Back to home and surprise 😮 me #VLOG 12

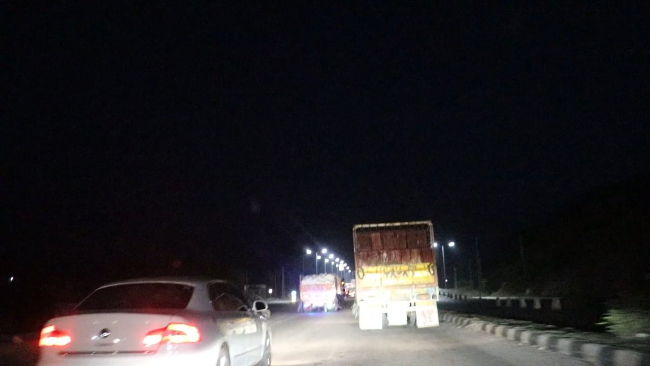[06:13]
इधर साइड की लाइटें लगनी बाकी है, उधर साइड की लग चुकी है।